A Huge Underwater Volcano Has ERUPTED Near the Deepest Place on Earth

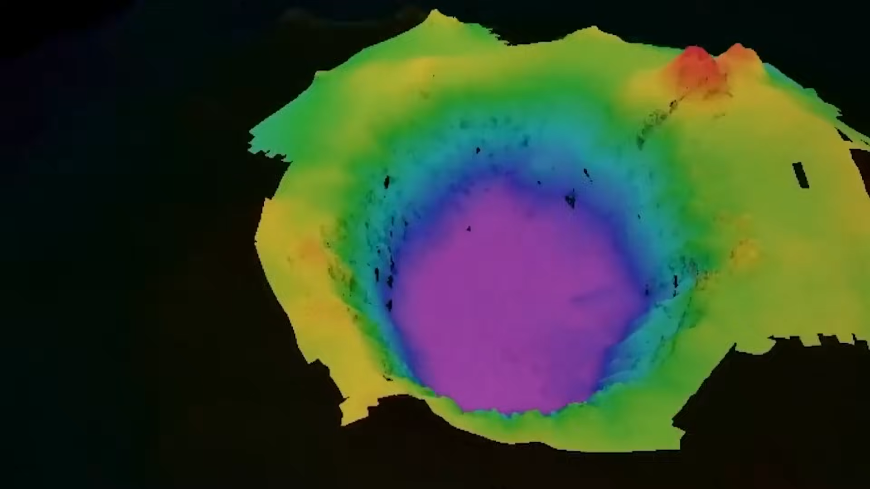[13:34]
Advanced sonar mapping reveals a structure that is rapidly growing, with lava flows spreading outward and piling up to form a new volcanic ridge.